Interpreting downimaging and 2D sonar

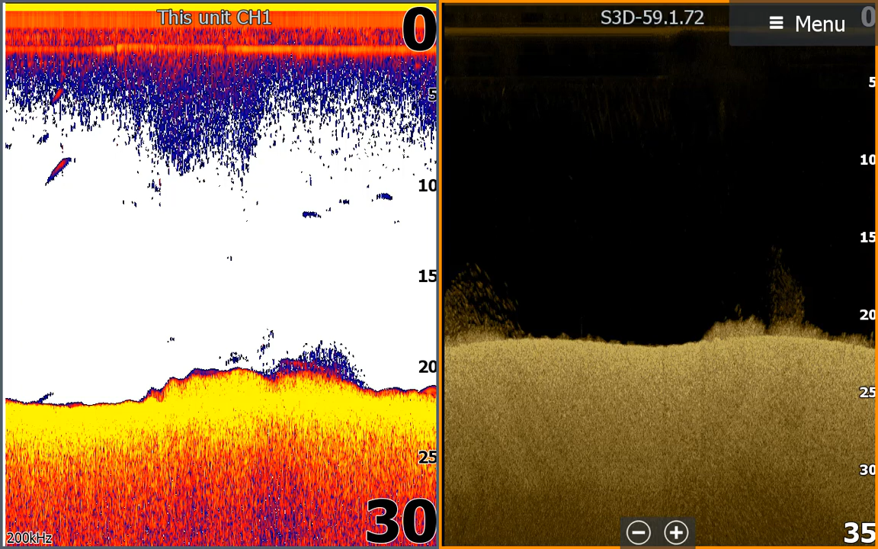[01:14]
because they are on the edge of the cone. The down imaging cone is wider and shows them as little white specks. So, I changed the down imaging palette. That didn't change very much, but then I increased the contrast and the minnows show up really well.
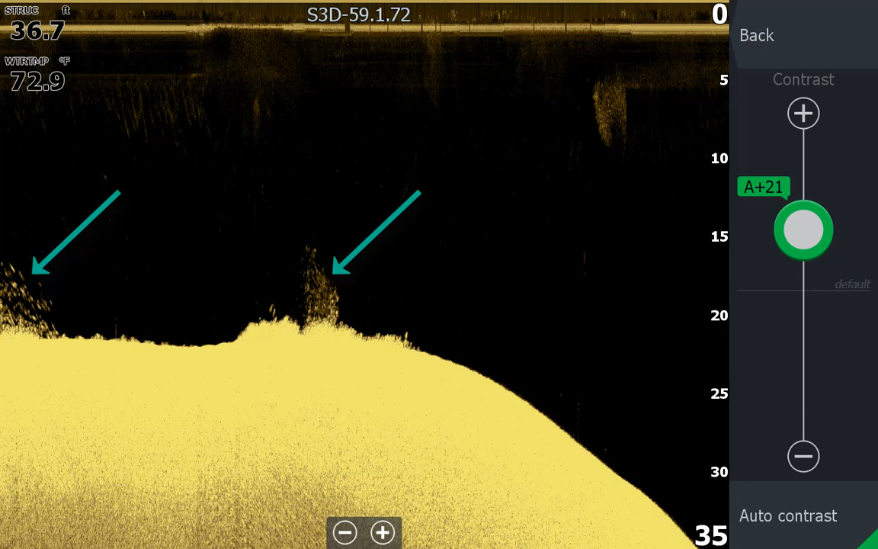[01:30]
On screen: depth 36.7 ft, water 72.9°F
High contrast is best for showing fish or bait fish and lower contrast is best for structure like weeds or rocks.